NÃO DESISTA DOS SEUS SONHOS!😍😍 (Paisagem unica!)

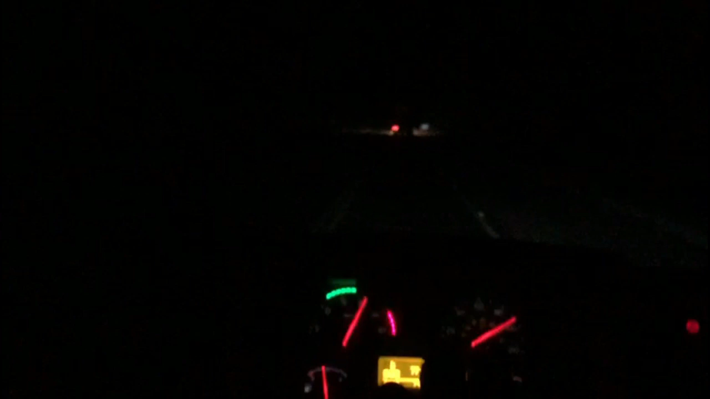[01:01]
passei Mafra aqui, tô com farol queimado. Agora achar onde, né? Uma lâmpada pra comprar.
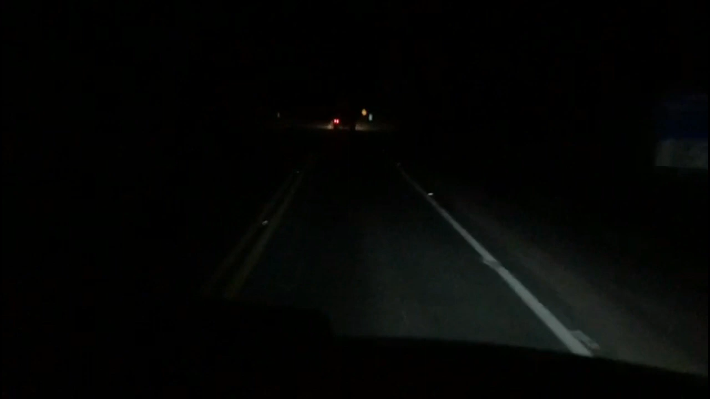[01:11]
Tirar esse LED e meter amarelo. Nem sei se tá aí. Dois palitos. Nós estamos aqui, ó, oitenteando. Na 116 Regis Bittencourt. Por enquanto tá de boa, vamos ver. Uma morrariazinha. Nada demais.
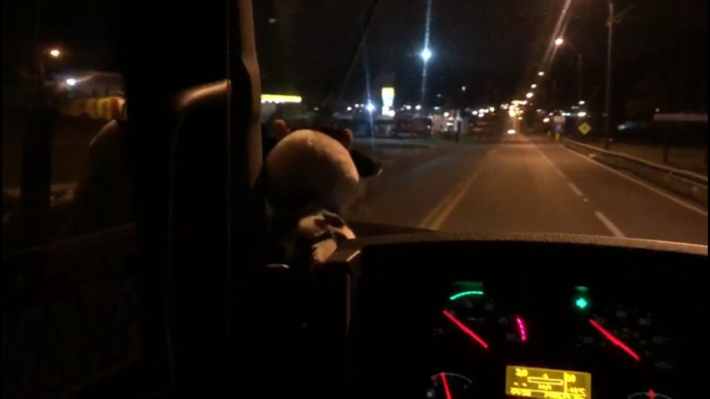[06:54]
Lages, ah, eu nem sei quantos graus tá, mas tá frio, olha isso, olha isso, angulizado, sangue tudo louco.